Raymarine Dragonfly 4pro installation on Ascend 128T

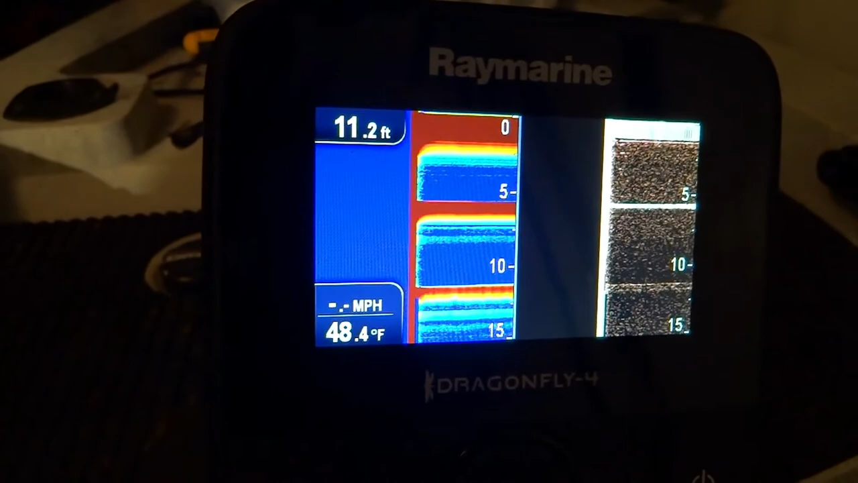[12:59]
On screen: depth 11.2 ft, water 48.4°F
not gonna give us any reading i believe it's still reading the air temperature
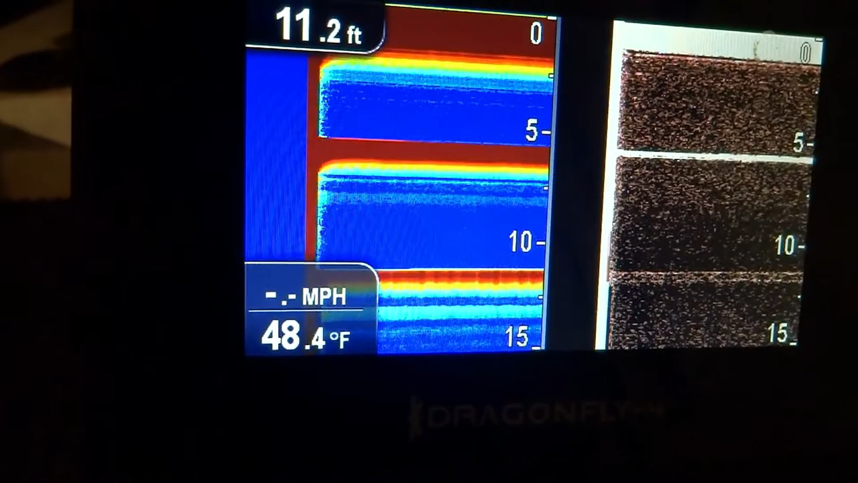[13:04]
On screen: depth 11.2 ft, water 48.4°F
50 degrees which is pretty cool and the whole
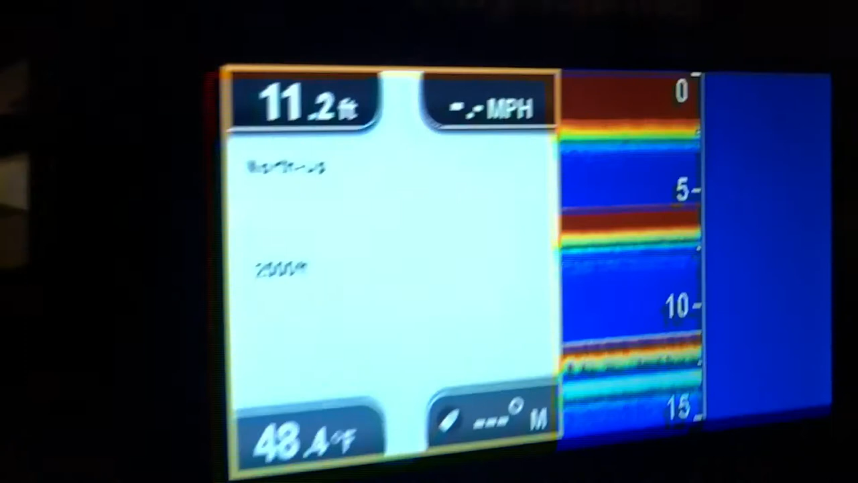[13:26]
On screen: depth 11.2 ft
see and there it's loading the map
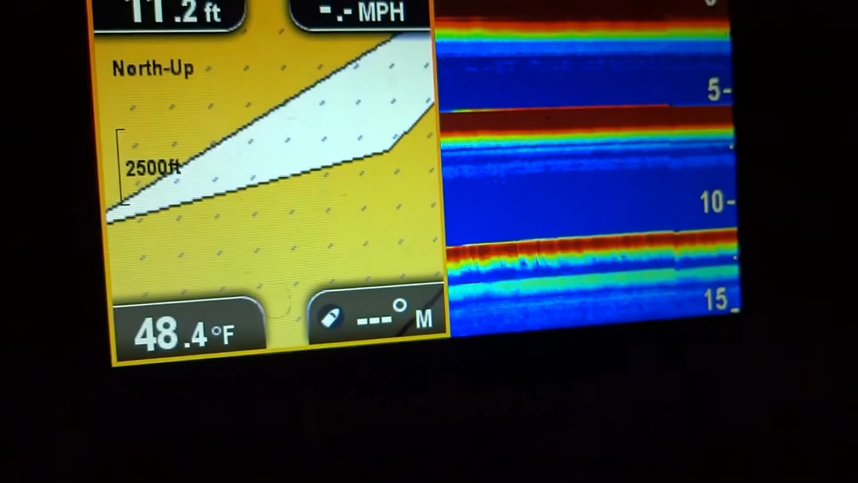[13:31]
On screen: water 48.4°F
maybe it's a bit confused wow this was probably when i was at uh